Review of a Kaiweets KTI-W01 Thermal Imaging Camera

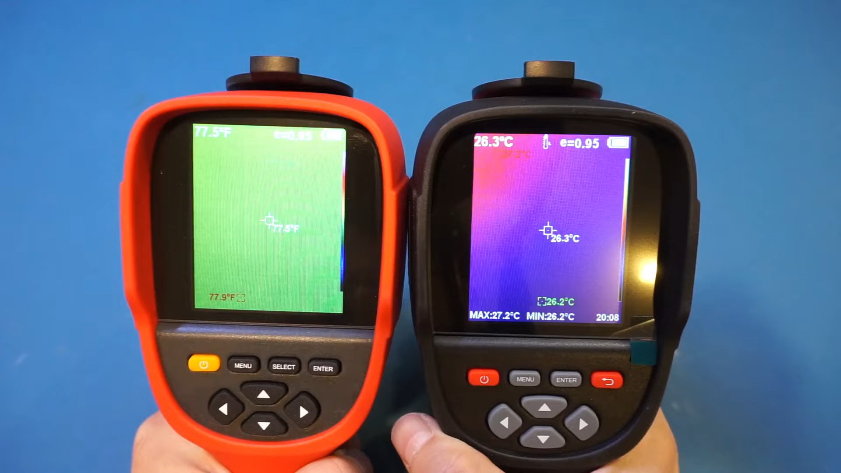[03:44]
slower and it takes a couple seconds longer to boot up the overall boot up time though is right around 18 seconds which is by no means fast but it's not too bad either just to give you an idea of where the boot up time stands among the stand-along thermal cameras of the same resolution i have reviewed on this
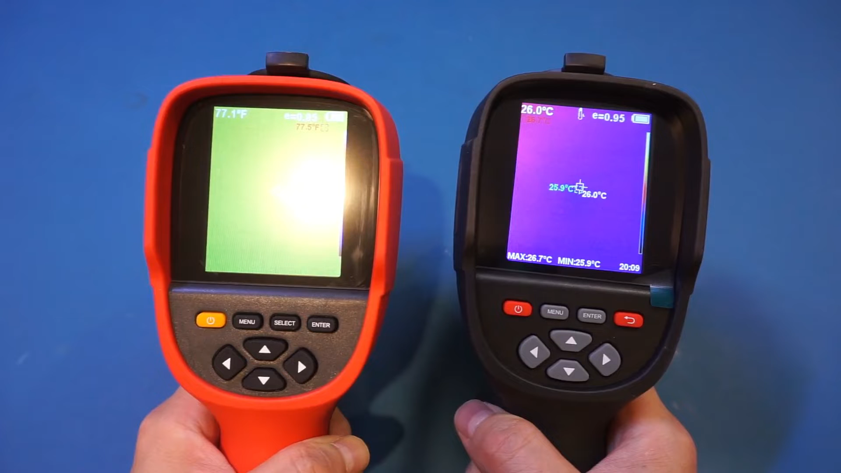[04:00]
On screen: max 26.7°C, min 25.9°C
channel the hic micro pocket 2 for example boots up in just around 10 seconds
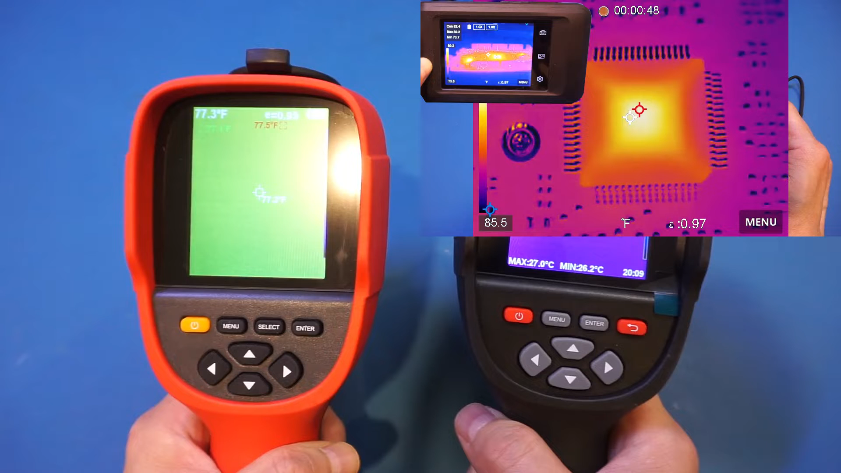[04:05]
and on the slower side the unity uti 692b takes roughly 22 seconds
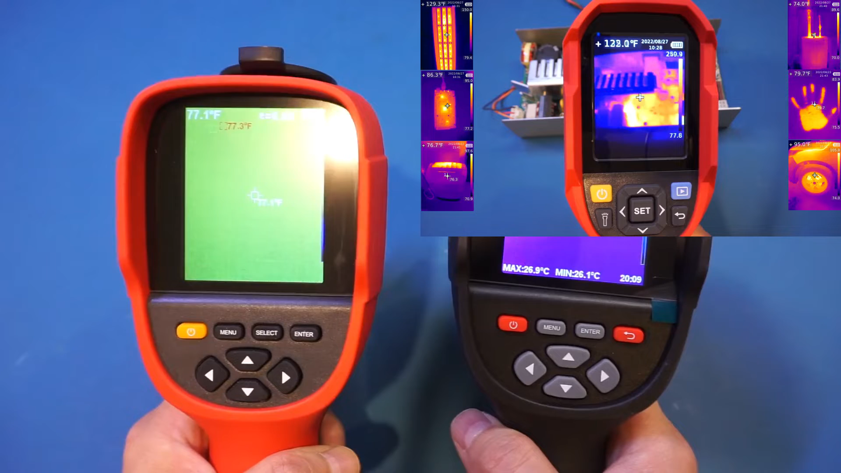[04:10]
to boot up so the boot up time is definitely on the slower side but not the slowest and let's just take a look at the equipment in the background there as you can see the
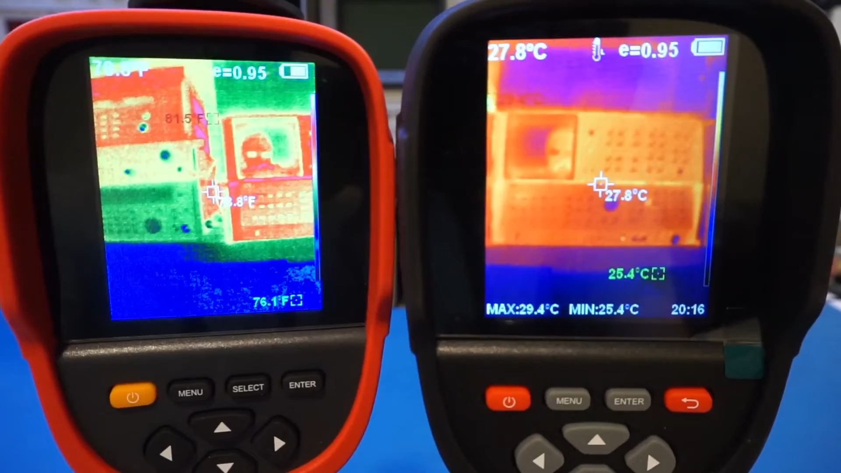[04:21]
captured image is actually much better on the kaiwitz compared to the et692d the image is a lot less noisy this just further proves the fact that thermal resolution is only one aspect that affects the ir image quality just like your regular digital camera the image quality is not always better with higher resolution the netd or noise equivalent
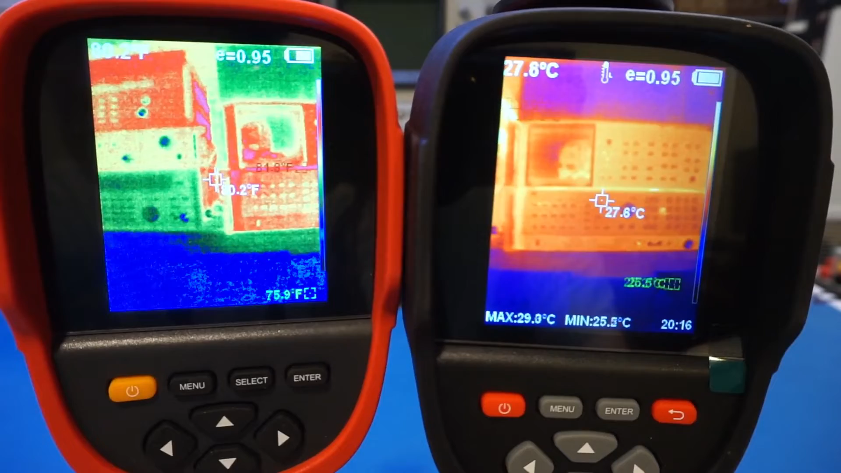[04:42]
On screen: spot 27.8°C
temperature difference is also a critical factor and it directly correlates to how noisy the acquired thermal image is for the kaiwitz thermal camera the netd is specified
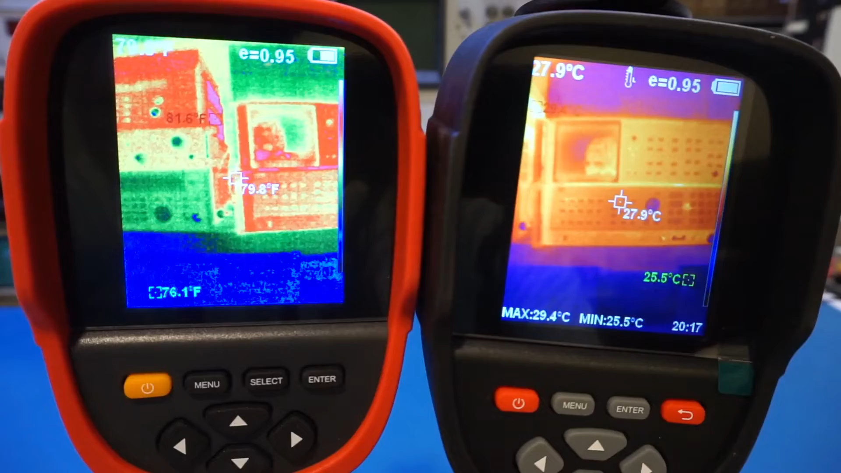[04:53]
at less than 50 millikelvins which is quite decent okay now i'm seeing that the button labeling are actually slightly different between these two thermal cameras as
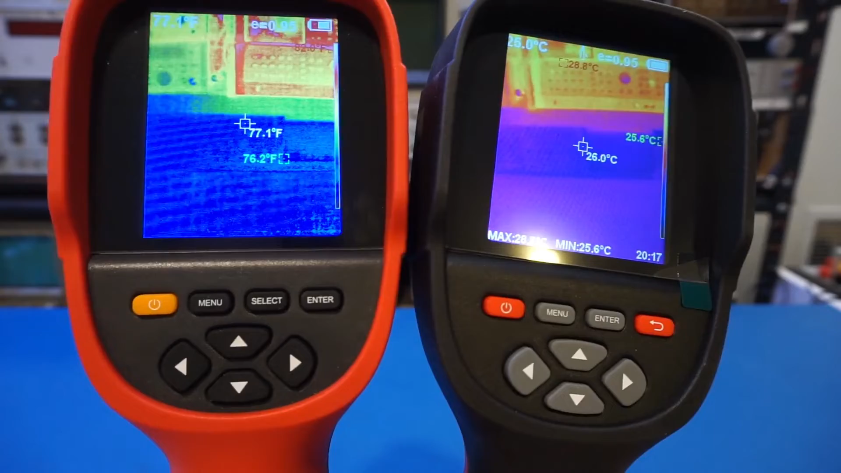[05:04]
well well let's check out the manual items and let's press the manual on both of these devices
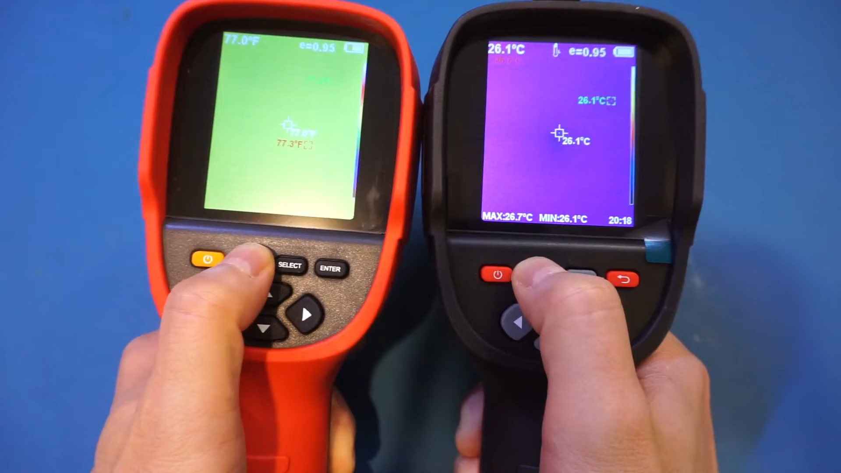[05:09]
On screen: max 26.7°C, min 26.1°C
and as you can see just by looking at it casually it appears that both of these devices are based on very similar firmware design and you can see the manuals are pretty much identical
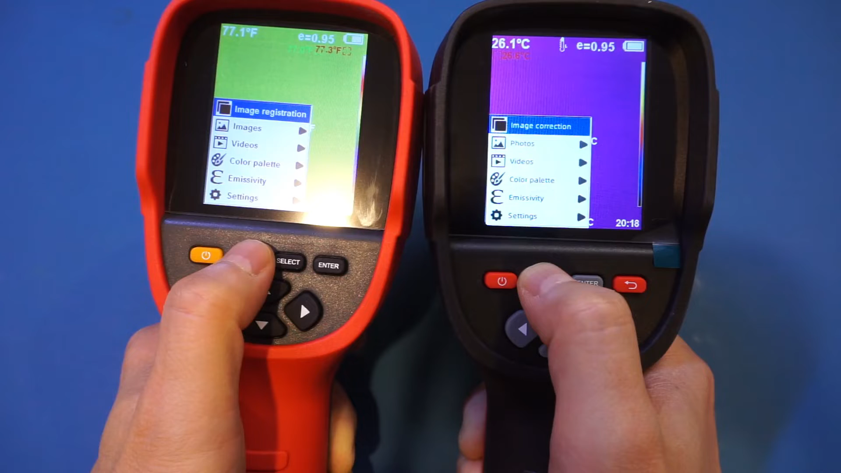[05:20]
now let's see if i can move down here and let's just take a look here okay the labeling are slightly different let's go to the settings here the left one here is the et692d i can use the right arrow to go to the sub menu and let's see on this kaiwitz kti w01 well it appears the buttons work slightly different let's see
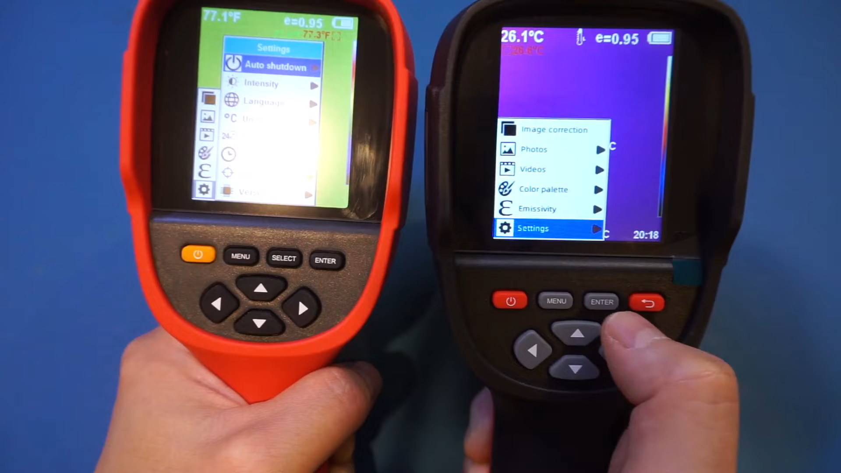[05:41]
here and oh yes we can use the enter to get into the menu item so that actually works ever so slightly different but nevertheless you can see that we have pretty much the same options here
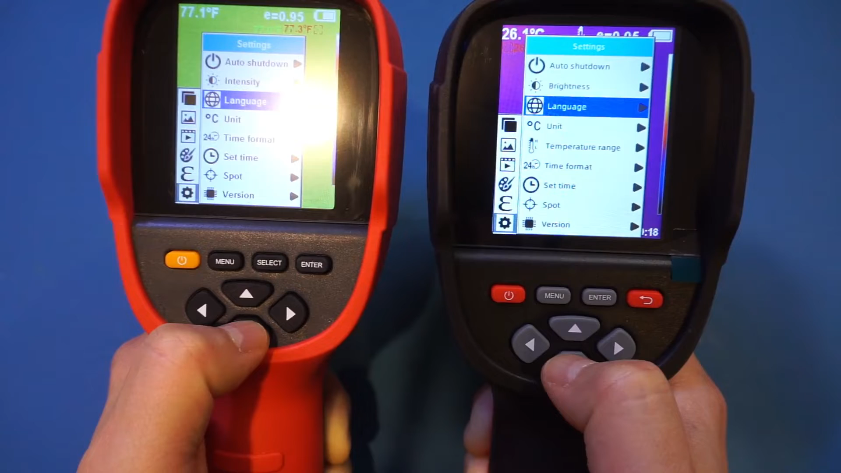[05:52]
and let's just take a look at the version here so
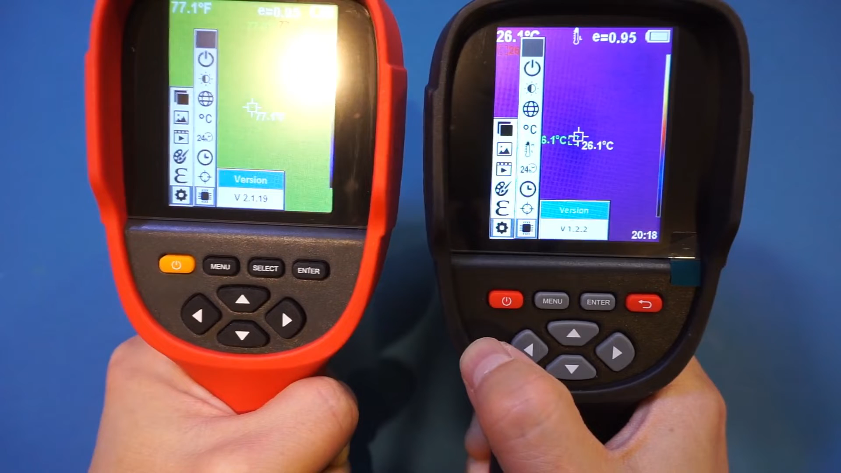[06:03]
the thermal version looks like they are different as well but you can see that besides these minor differences the software on these two devices are pretty much identical also another noticeable difference is that kaiwitz